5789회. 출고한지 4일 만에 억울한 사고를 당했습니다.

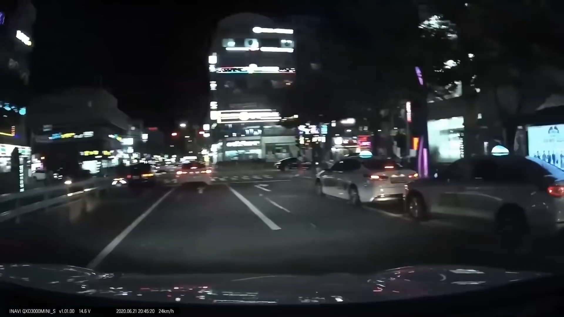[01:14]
아이쿠! 아이씨! 욕 나오죠? 4일 됐는데. 여기에서... 네가 왜 거기서 나와? 아이씨! 아니, 저 택시가 거기서 슬금슬금해서 여기서 이렇게 갈 줄 알았는데 왜 여기까지 들어와요?